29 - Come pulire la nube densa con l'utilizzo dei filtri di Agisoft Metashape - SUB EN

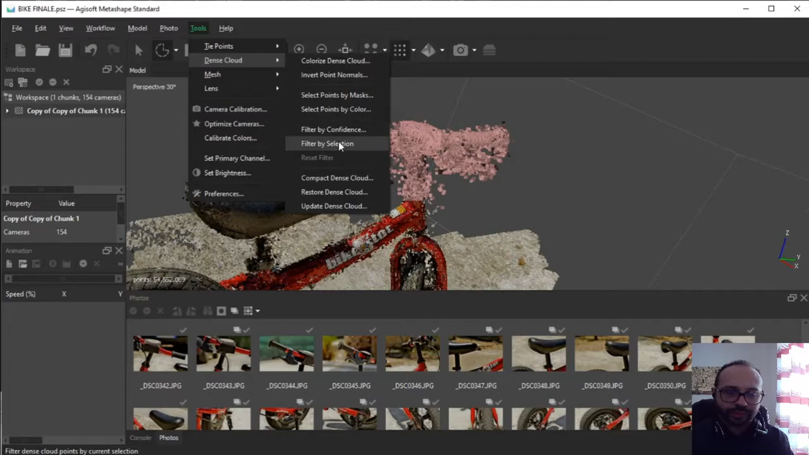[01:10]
e selezioniamo dance cloud e quindi andiamo su filter by selection e quindi così faccio noi isoliamo il nostro elemento da tutta la parte che sta diciamo nell'intorno e quindi possiamo selezionare sia manualmente rimuovere alcune parti oppure in alternativa possiamo anche fare una selezione diversa che basata su quelli che sono colori quindi sempre dallo stesso pannello selezioniamo select
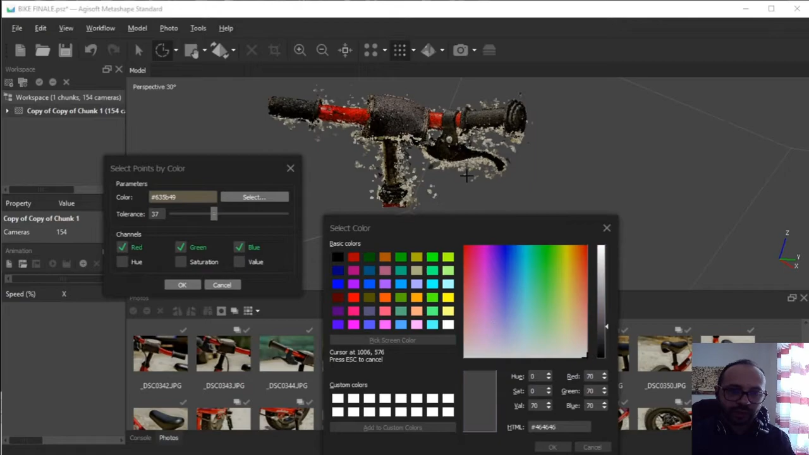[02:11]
nuovo quindi verrà riconosciuto colore e premiamo ok per conferma colore sia stato appunto riconosciuto e muovendo il pannello della tolleranza potrò anche selezionare il grado diciamo di durezza di questo filtro dopo poco poco tempo seguito di un breve appunto caricamento potremmo vedere quello che è il risultato della selezione questo caso sicuramente il filtro
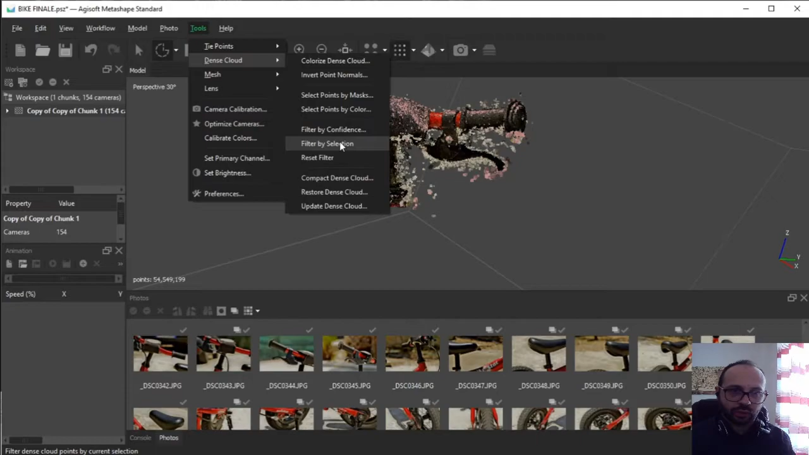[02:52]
non è stato utilizzato con un adeguato grado di profondità e quindi possiamo anche aumentare o diminuire appunto quello che è il grado di durezza per
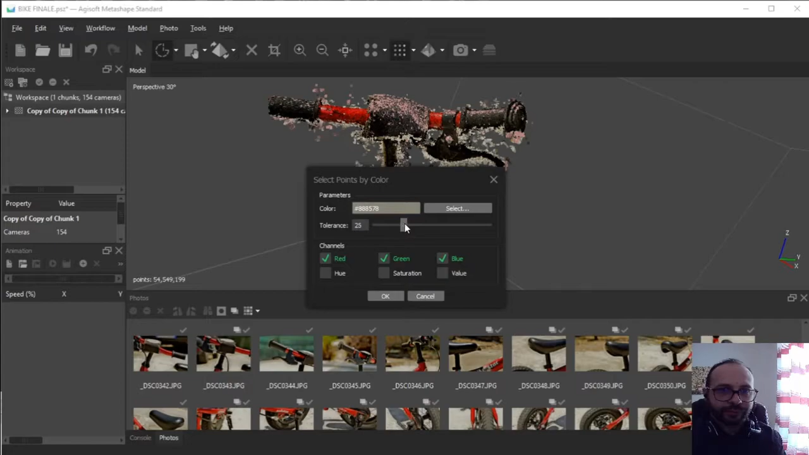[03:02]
riprovare anche altre volte per poi vedere appunto il risultato più più accurato una volta che otteniamo appunto il grado di accuratezza desiderato possiamo anche escludere alcune parti tipo quelle centrali che sono più come dire più sensibili e quindi levare diciamo inizialmente quello che è il grosso e una volta
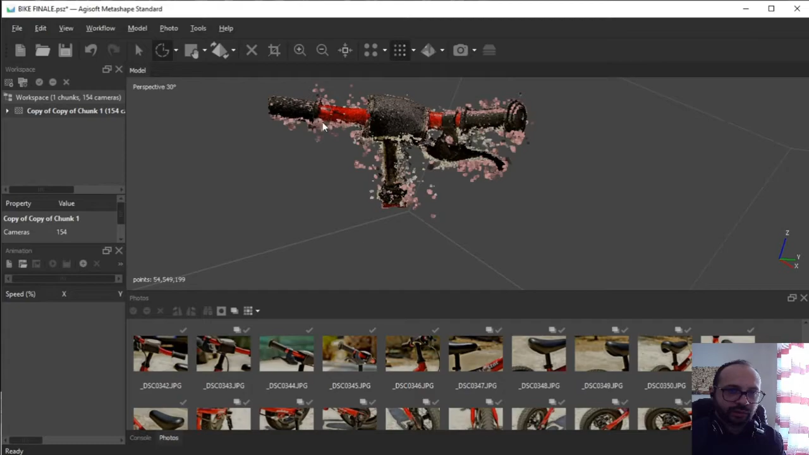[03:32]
che concludiamo diciamo questa operazione ci resta appunto che ruotare il modello per controllare che tutte le parti che abbiamo
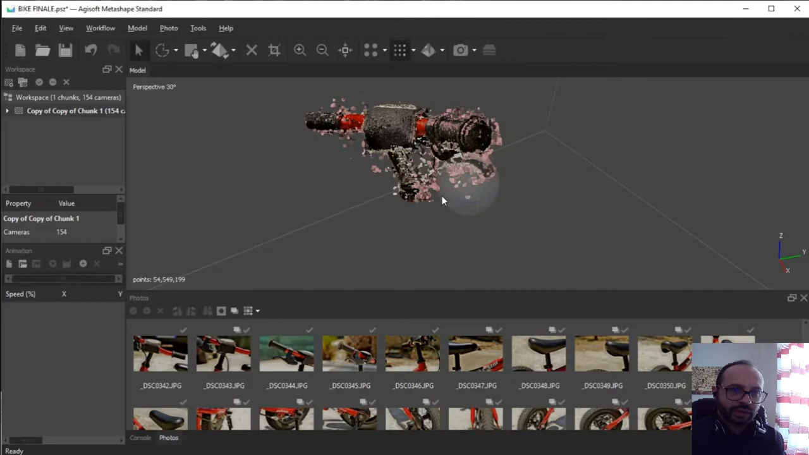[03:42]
utilizzato appunto facciano parte dei
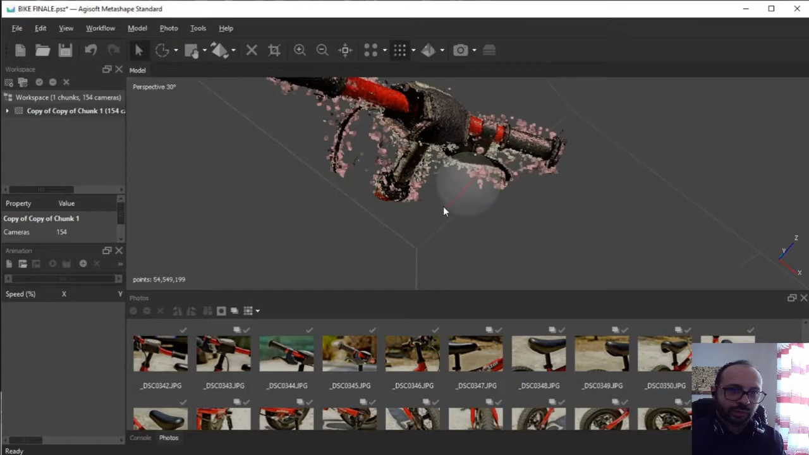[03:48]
corpi estranei e
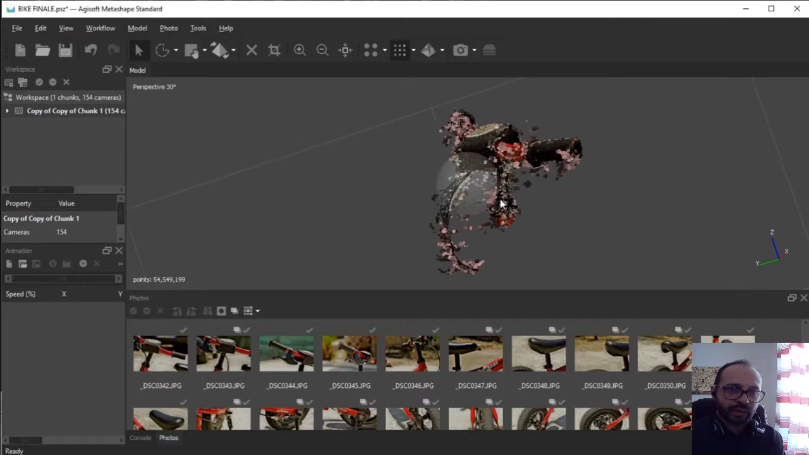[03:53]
infine andremo a fare adesso tra poco clic sul
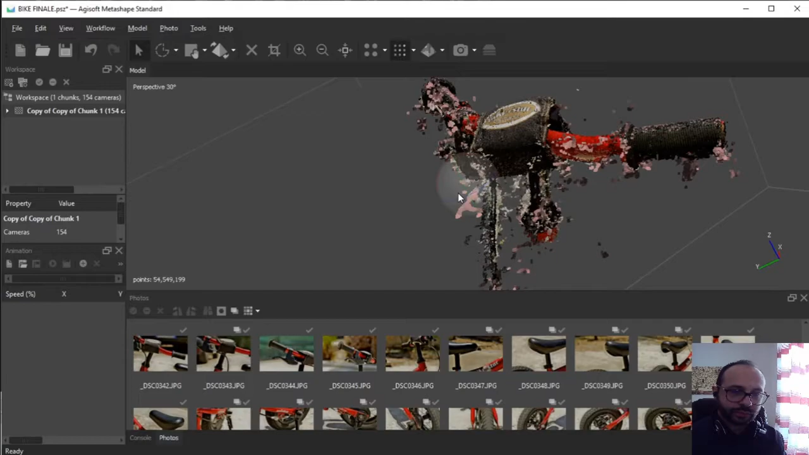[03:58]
tasto da let selection per rimuovere
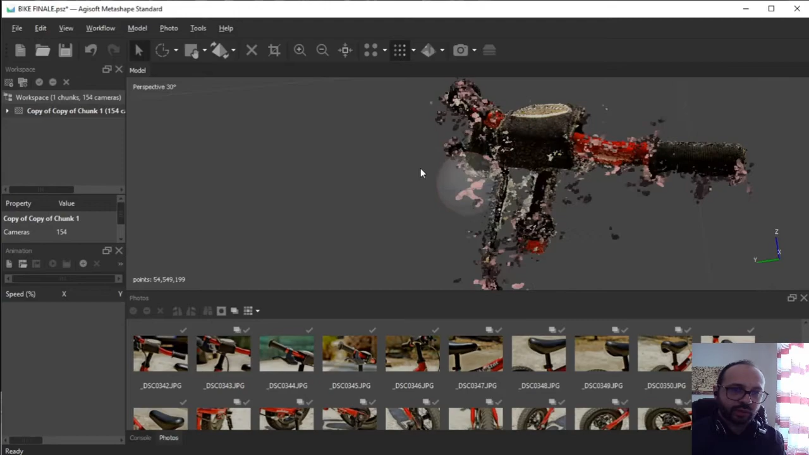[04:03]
quelli che sono questi punti inutili diciamo per la nostra ricostruzione
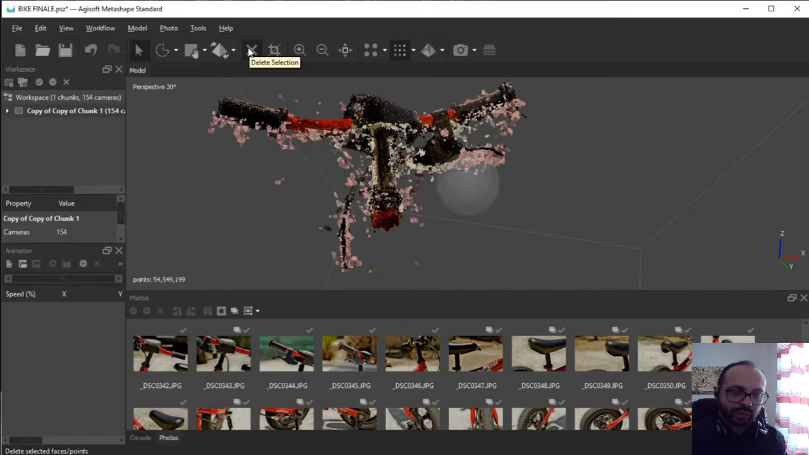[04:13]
come potrete vedere abbastanza rapidamente ci siamo sbarazzati di tantissimi punti
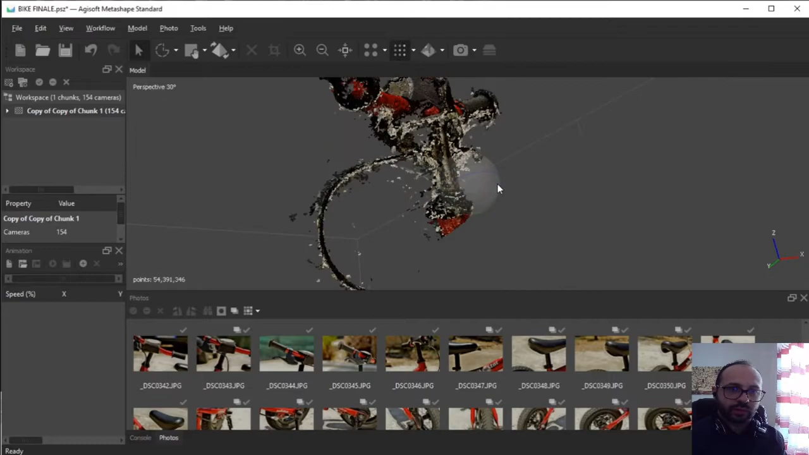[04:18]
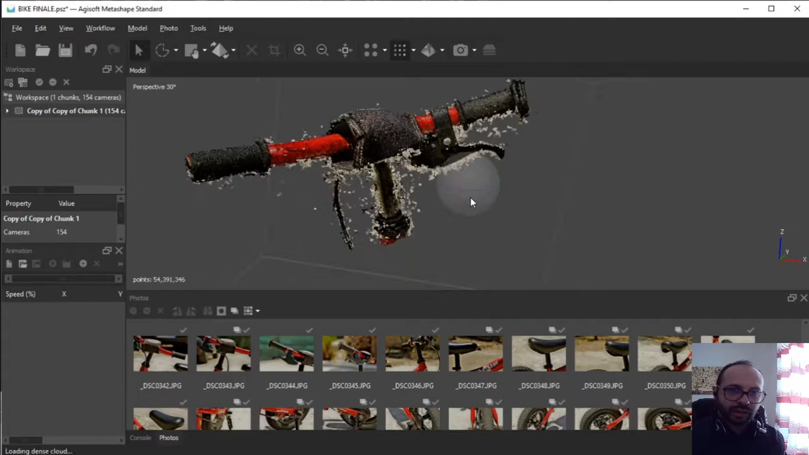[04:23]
muovendoci quindi rientrando nel pannello di selezione possiamo isolare
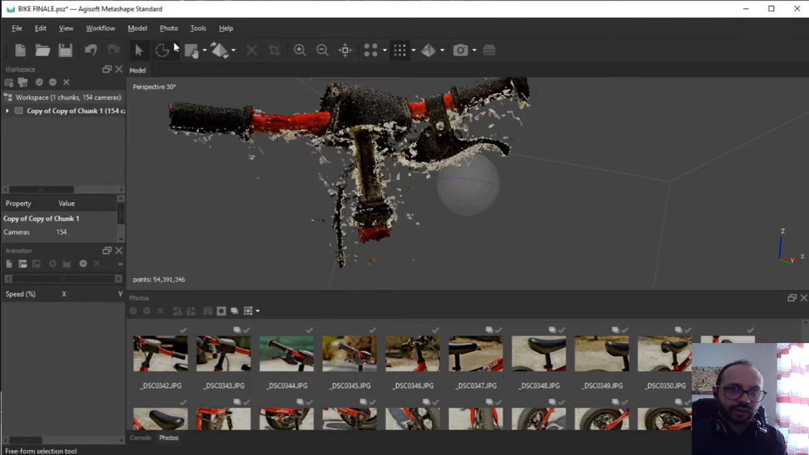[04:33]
anche ulteriori parti che possono essere anche rima diciamo l'estremità sinistra del manubrio
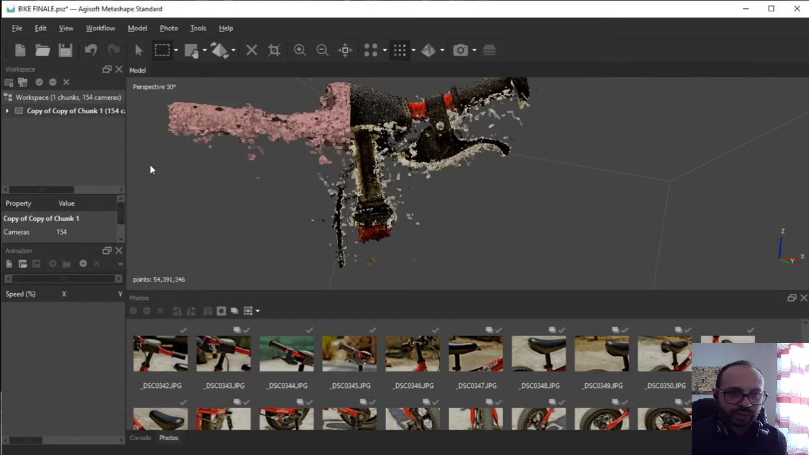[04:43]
e poi successivamente anche le altre parti
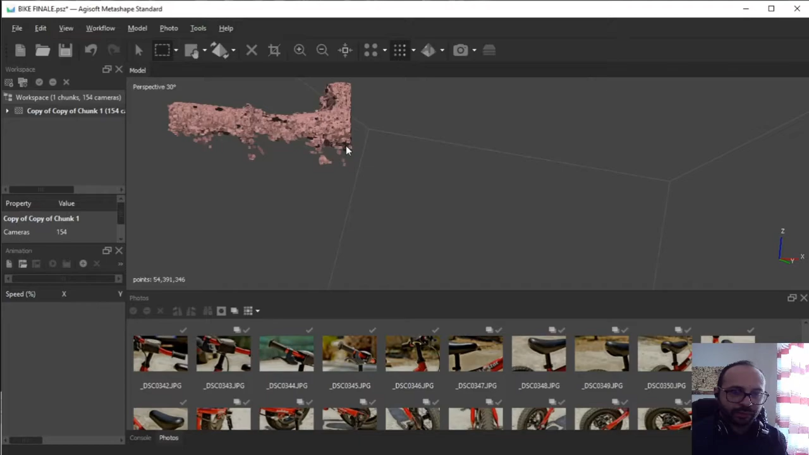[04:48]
in questo modo abbiamo isolato la porta sinistra del manubrio e quindi possiamo ripetere la procedura in qualche modo alzando anche il grado di durezza del filtro in maniera tale da
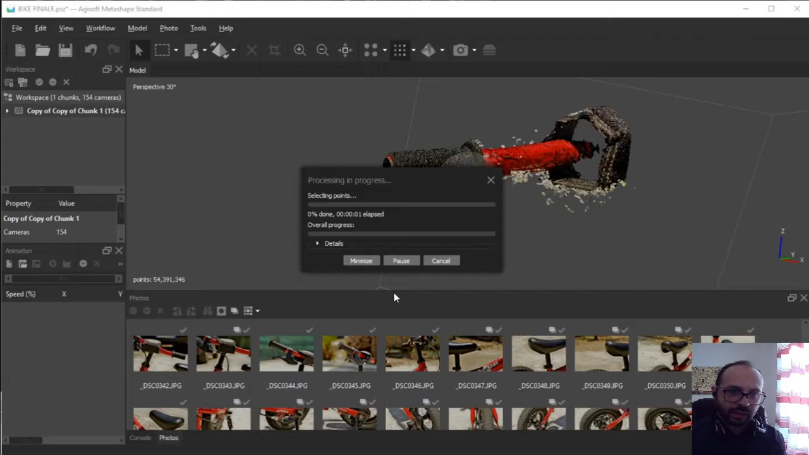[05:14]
perfezionare ulteriormente e anche con maggiore semplicità tutte le parti che sono superfule di nuovo possiamo escludere la parte diciamo centrale volendo appunto di questa diciamo porzione in tessuto per concentrarci solamente sull'elemento tubolare e sulla manopola del nostro modello quindi magari calibriamo meglio il
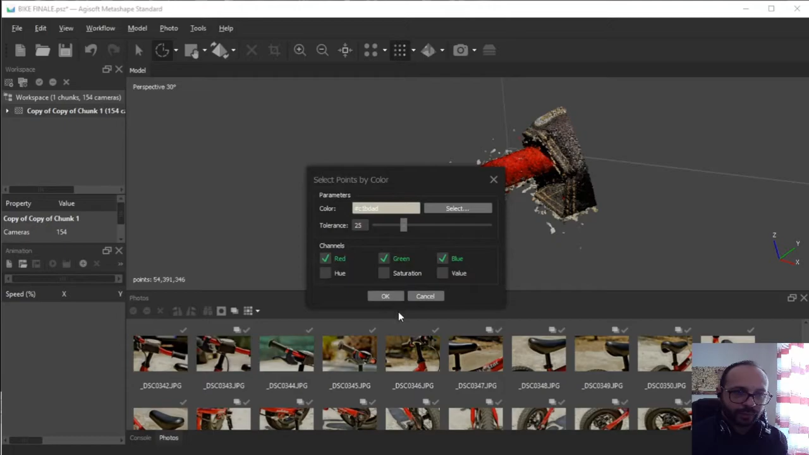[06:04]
rimuovere tutte le parti che che sono inutili
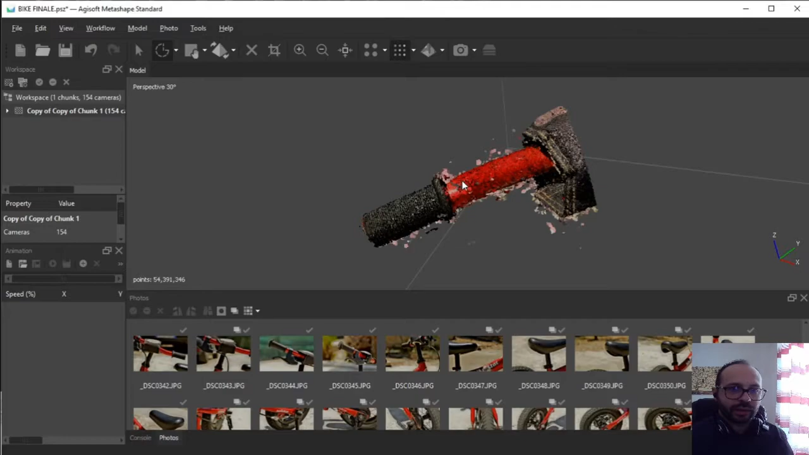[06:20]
escludendo appunto la parte diciamo in tessuto possiamo appunto procedere ad
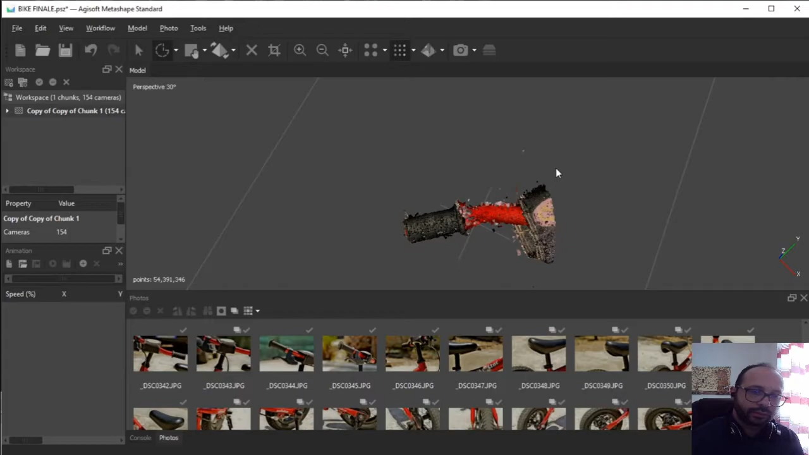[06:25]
un controllo globale e alla rimozione appunto di questi elementi
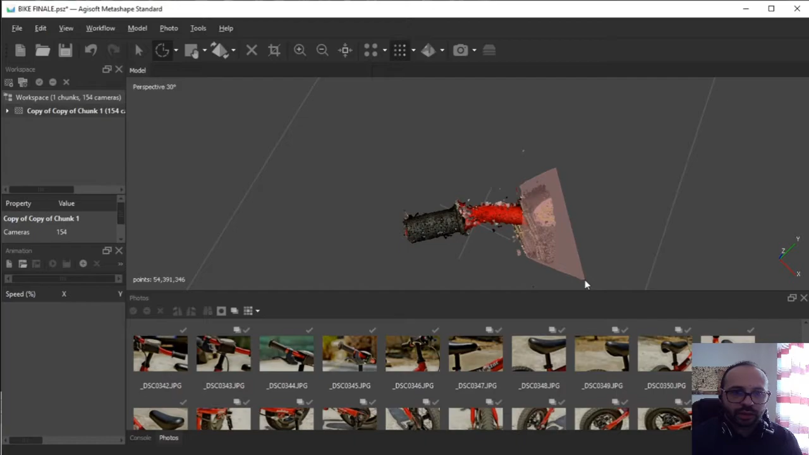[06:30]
questo strumento comunque rivoluziona un po' diciamo tutta la parte fotogrammetrica per come poteva essere concepita nelle precedenti versioni di Metashape nel senso che dovevamo necessariamente scontornare
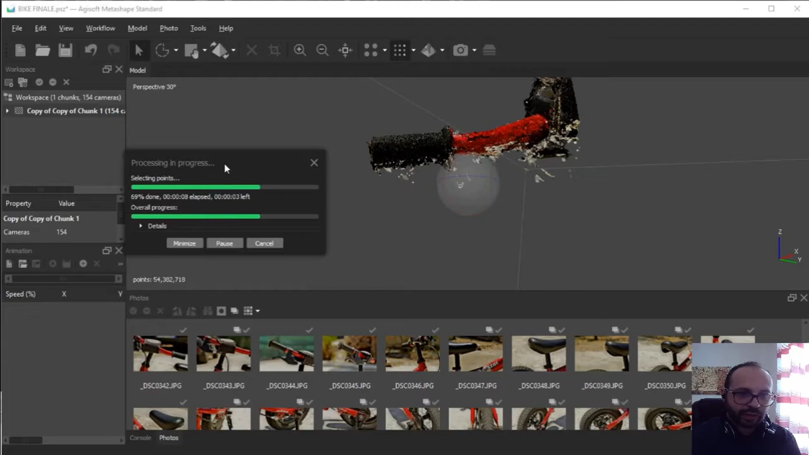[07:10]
da tutte le fotografie il background e invece in questo caso possiamo anche direttamente ricostruire il nostro modello qualora appunto non ci siano degli sfondi che disturbino il nostro modello ovvero magari che abbiano gli stessi colori dell'oggetto che stiamo ricostruendo
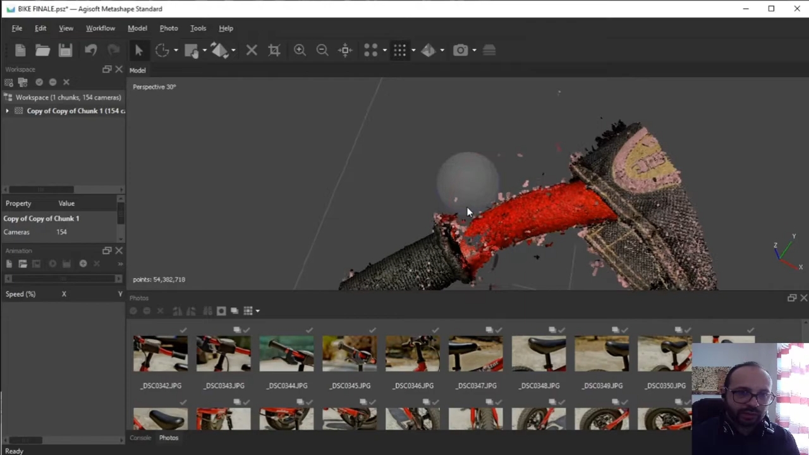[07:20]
e quindi possiamo ottenere anche degli ottimi
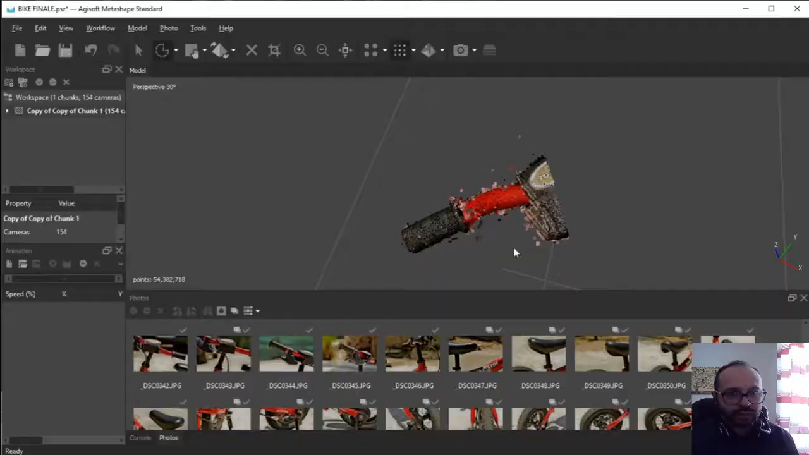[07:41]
risultati in un tempo molto molto ristretto proviamo ancora una volta il
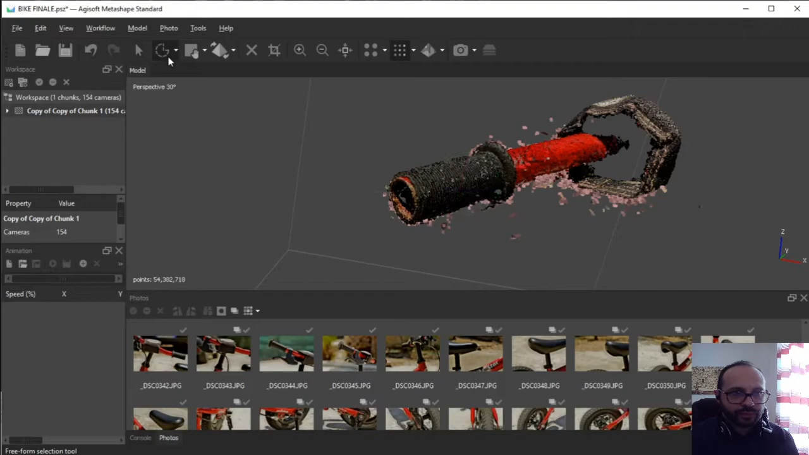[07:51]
filtro per ottimizzare il risultato e come vedete già in questo momento il risultato è quasi perfetto
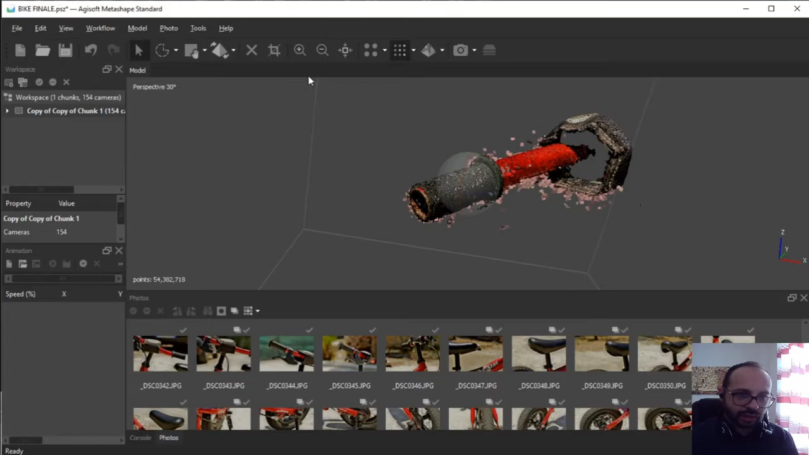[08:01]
non ci resta dunque che selezionare